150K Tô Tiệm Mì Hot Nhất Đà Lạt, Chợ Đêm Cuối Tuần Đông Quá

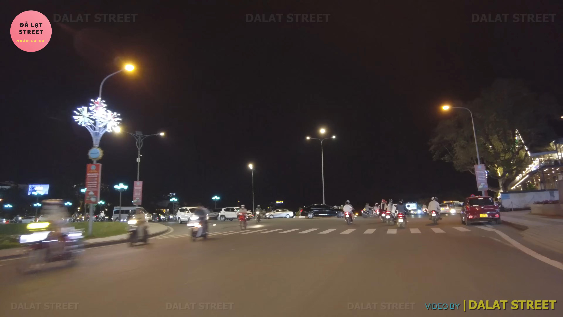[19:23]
Đà Lạt của vị của thành phố Đà Lạt vào tối ngày hôm nay tối thứ bảy cuối tuần này hiện nay thì vào thứ bảy cuối tuần thì đường phố Đà Lạt đã trở nên đông đúc rồi vì
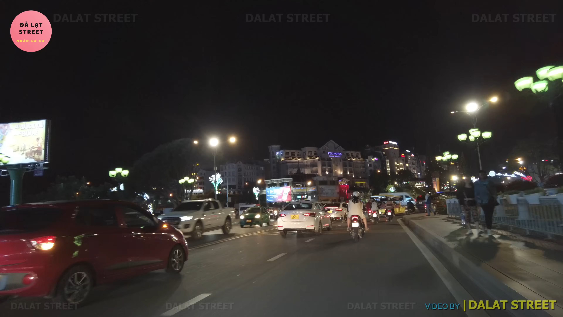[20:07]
Nhớ La Ca đang hướng tới ngay bùng binh nước bùng binh một câu hướng đi vào chợ Đà Lạt rồi đây là một thứ là đến khu hòa bình đó quý
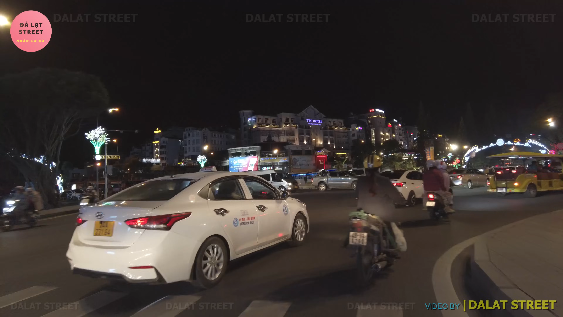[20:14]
và đây là bùng binh nước à có nhiều
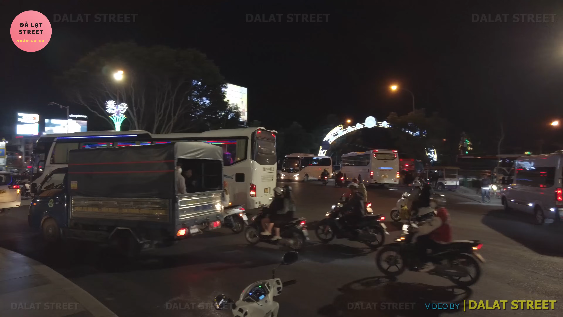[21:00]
cỏ hồng cỏ tuyết đó quý vị hôm qua Nhớ La Ca cũng
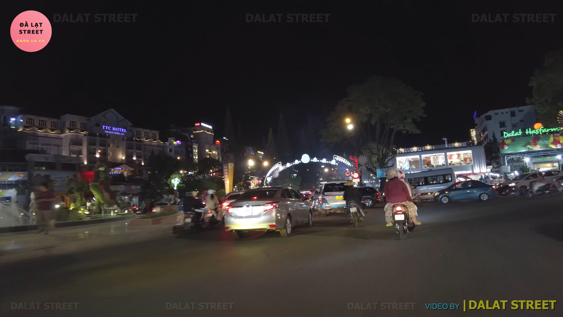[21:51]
nhân sẽ hướng hướng vào trong chợ Đà Lạt chợ Đà Lạt là con đường Nguyễn Thị Minh Khai quý vị vòng vòng quanh chợ Đà Lạt là con đường Nguyễn Thị Minh Khai với hai